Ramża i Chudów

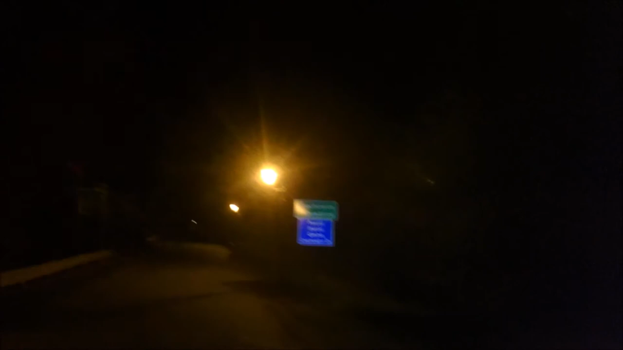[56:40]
I wjeżdżamy do Czechowic Dziedzic, powiat bielski, czyli do mojej gminy. Dawno granica państw. Tutaj były Prusy, a po stronie czechowickiej już Austria.